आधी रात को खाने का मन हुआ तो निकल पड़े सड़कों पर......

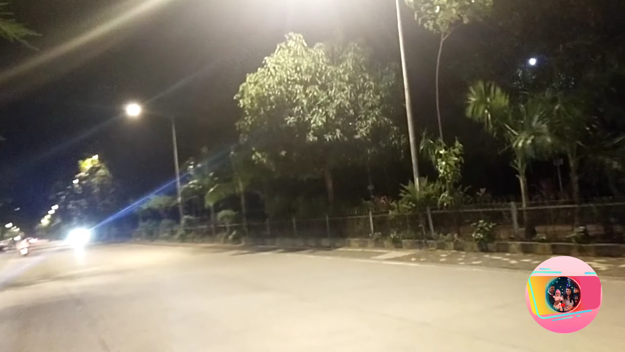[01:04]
रात के 11 बज रहे हैं और हम लोग अभी निकले हैं।
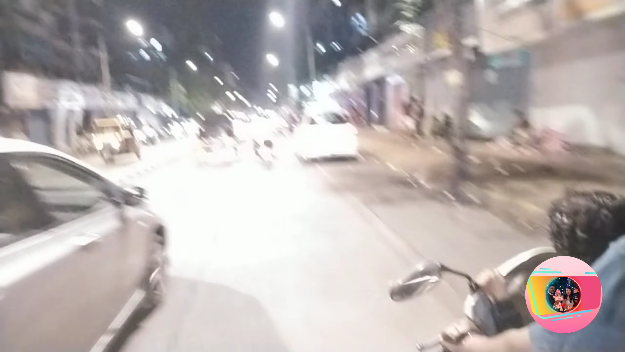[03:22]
ये है लोखंड वाला मार्केट, हम कुछ ढूंढ रहे खाने का, पता नहीं कुछ मिलेगा कि नहीं मिलेगा।